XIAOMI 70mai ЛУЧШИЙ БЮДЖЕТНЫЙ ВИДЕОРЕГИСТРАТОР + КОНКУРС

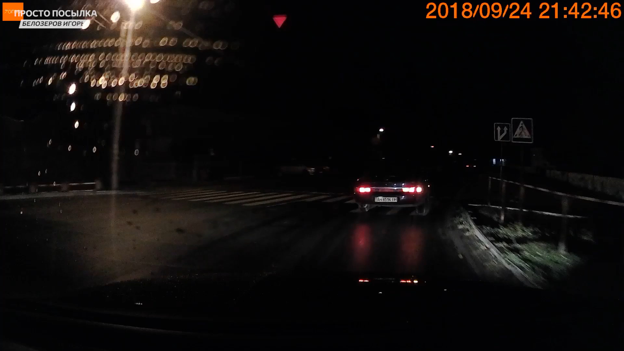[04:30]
Но цена 30 долларов и такая картинка, да и вообще и качество, это уже отлично. Регистратор действительно заслуживает звания народного и бюджетного. Не самое удачное крепление. Нет возможности регулировки по горизонту. Но в большинстве случаев это не нужно. Однопортовая зарядка также не проблема, так как все лучше прятать в блок с предохранителями.